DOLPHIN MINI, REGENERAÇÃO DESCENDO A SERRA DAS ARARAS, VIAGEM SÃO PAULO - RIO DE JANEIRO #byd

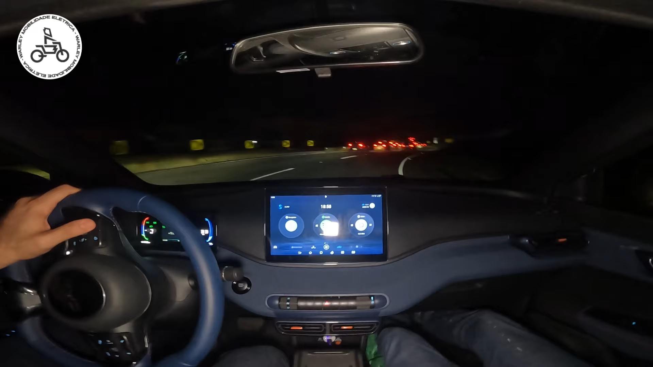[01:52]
vou tirar uma foto aqui de quanto tem de bateria agora, tá bom? São 70% de bateria E vamos ver até lá embaixo, quanto que ele vai regenerar, tá?
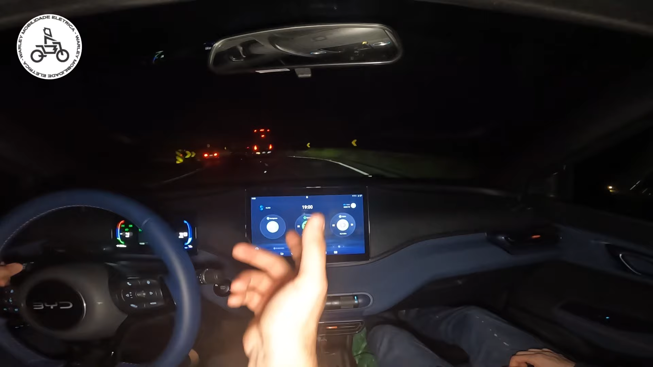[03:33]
quando eu piso no freio, né? Mas como descida de serra aqui É uma velocidade baixa Vamos ver o quanto que eu vou conseguir Regenerar, tá? Mas já dá pra perceber que não é muito assim, né? Mas o pouco que der, tá bom O pouco que der, tá bom É melhor pouco do que nada Até porque Aqui se eu deixasse na compressão do motor Eu tava jogando fora Tava perdendo em calor, né?
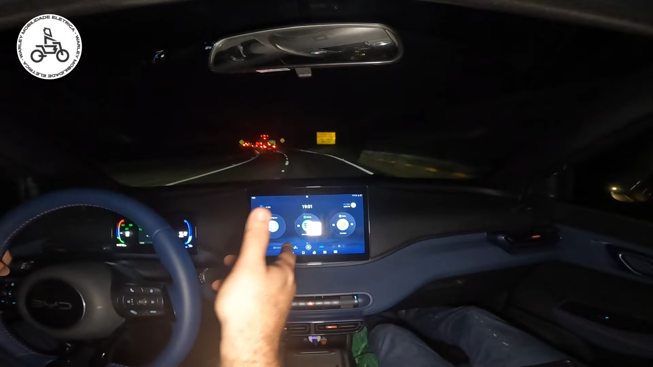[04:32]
Se eu quiser o carro solto Como se estivesse neutro Como se estivesse eu apertando embreais Eu posso dar uma encostadinha de leve no acelerador Como eu tô fazendo agora Menos 6, menos 4 Opa, muito buraco aqui Menos 4 E tirei o pé Agora foi a menos 13 Menos 12 Levei o pé no freio Todo mundo freando Foi a menos 23 Porque entrou ainda mais por causa do freio Muito top, gente Muito legal Aqui o trânsito também tá muito lento, né?